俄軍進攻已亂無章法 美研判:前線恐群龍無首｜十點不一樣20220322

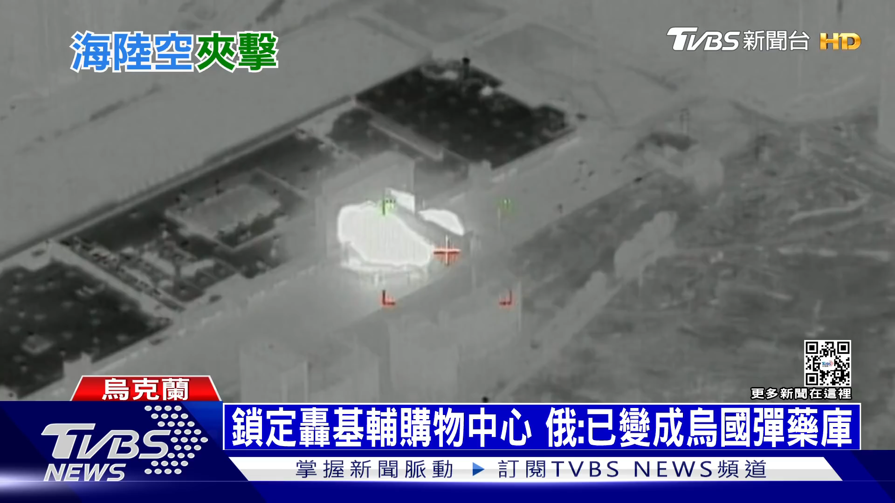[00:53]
俄罗斯方面也公布他们空袭购物中心的影片，并强调会锁定这里攻击，是因为乌克兰在里面存放火箭系统跟武器。 Так на окраине Києва в районі Виноградар українські націоналістичні підрозділення в течение нескольких дней прикрывались жилыми домами и вели обстрелы из реактивных систем залпового огня по российским военнослужащим.